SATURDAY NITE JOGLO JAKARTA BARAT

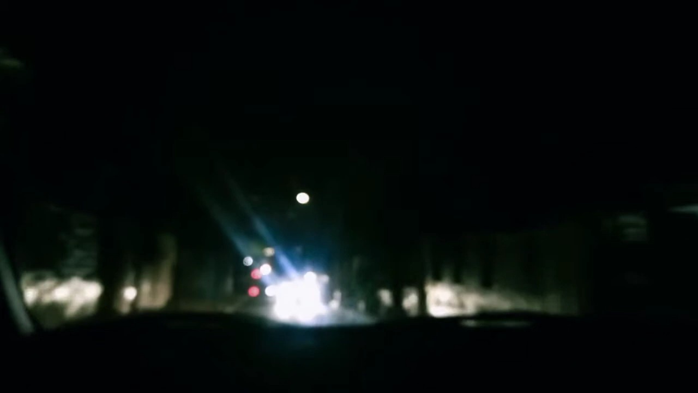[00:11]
Seputar jalanan, jalanan dan jalanan. Ini ada di daerah Kelapa II, Jakarta Barat, Kampung Baru. Ini akses bisa kemana-mana nih guys. Untuk teman-teman yang sudah pernah bisa lihat, tapi lumayan cepi nih, udah malam, udah jam 10-an ya. Oke, check it out.